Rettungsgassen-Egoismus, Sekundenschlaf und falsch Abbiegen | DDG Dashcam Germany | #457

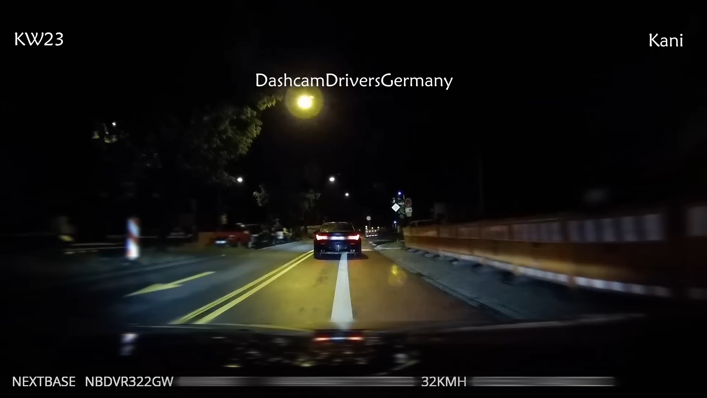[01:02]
baustelle in der stadt und hier sind jetzt auch richtungspfeiler auf der fahrbahn und einfach mal spontan zum geisterfahrer geworden hier sind wir jetzt mit frank in einer einbahnstraße
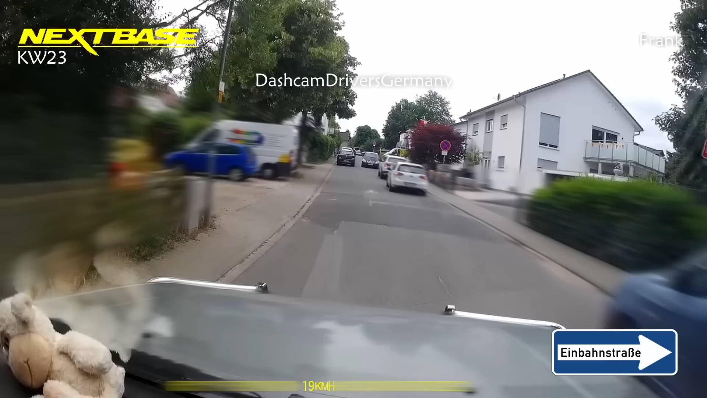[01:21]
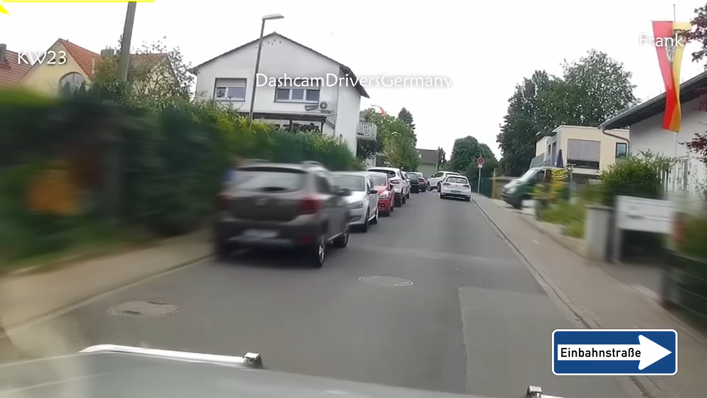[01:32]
wobei ich mir hier auch mit blick auf die parkenden autos schon die frage stelle entweder das schild wurde nagelneu aufgestellt oder das ist einfach jedem zweiten autofahrer völlig egal aber während das in dieser szene her nicht gefährlich ist wechseln wir mal auf die
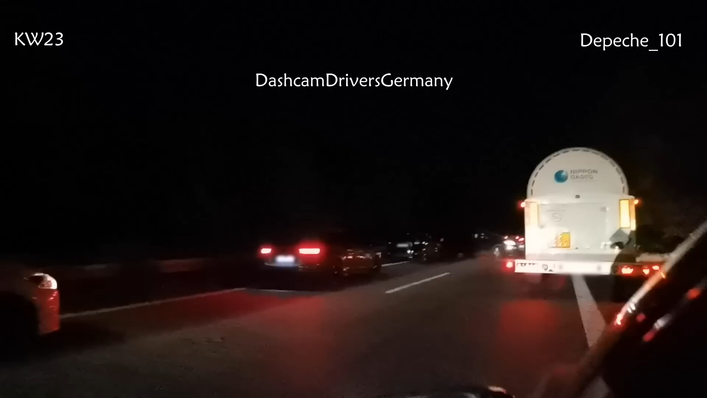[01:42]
autobahn wir stehen in einer vollsperre und die rettungsgasse scheint auch zu funktionieren und dann gibt es solche leute
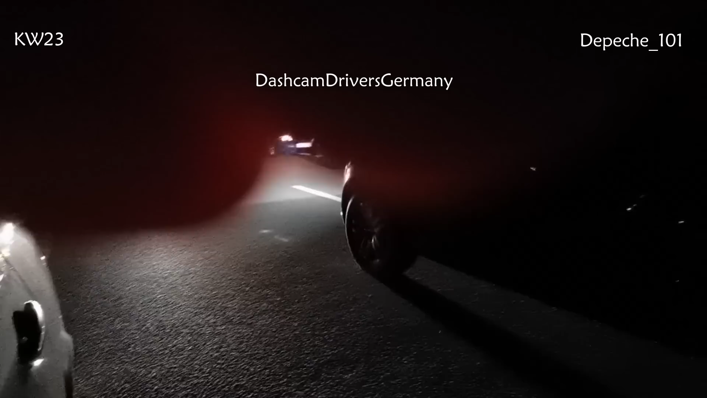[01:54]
die nächste abfahrt sagt der einzelner liegt hier 2,6 kilometer zurück dieser hält fährt jetzt 2,6 kilometer durch die rettungsgasse zur abfahrt zurück weil das nicht für nötig hält wie alle anderen einfach zu warten lasst doch hier jetzt mal nachrückende einsatzkräfte kommen abschlepper oder was auch immer man hat wirklich sofort den absoluten supergau also ich bringt ja so schnell nichts aus der ruhe bei diesen videos auf dem kanal aber hier kann man nicht so viel fressen wie man kotzen möchte wenn der hier erwischt wird bekommt der wenn am ende glück hat nur drei monate fahrverbot bin ja zwar kein
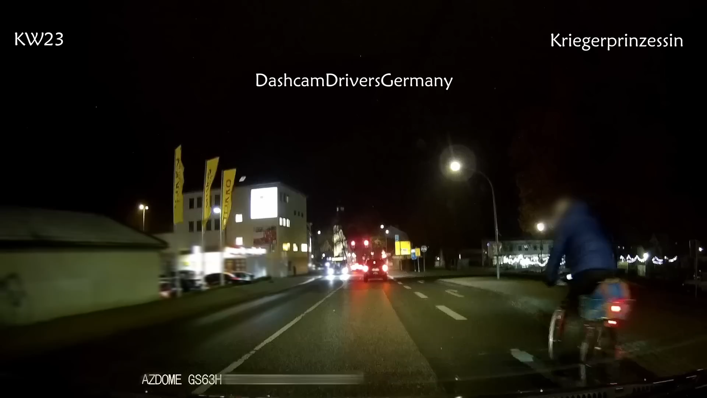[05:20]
und hier ist es fast das gleiche der radfahrer zieht ohne zu gucken vom radweg auf die
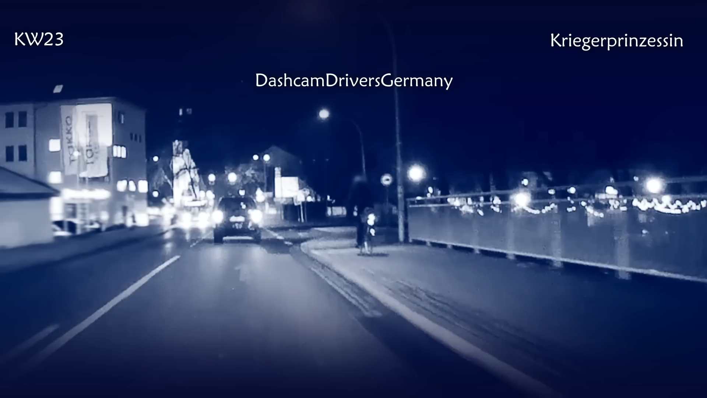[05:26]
straße manchmal ist es echt so ein fremdschämen was der jetzt hier noch gestikuliert weil viel gefehlt hat hier mal definitiv nicht überraschung
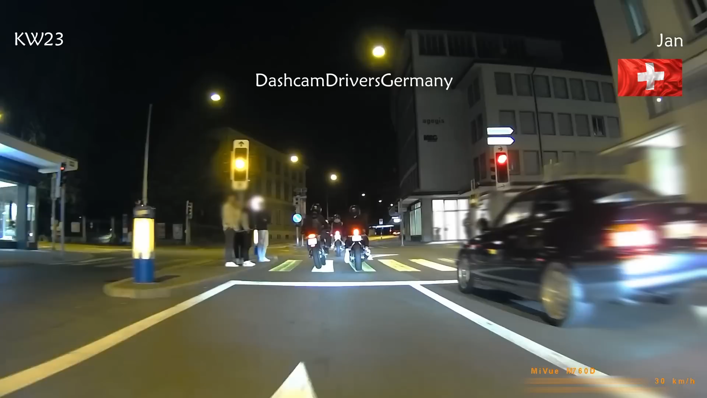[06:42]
seine kollegen hier schlagen auch nur die hände überm kopf zusammen 0,2 sekunden rot waren das das macht bei den schweizern 250 franken das sind beim aktuellen wechselkurs ziemlich genau 250 euro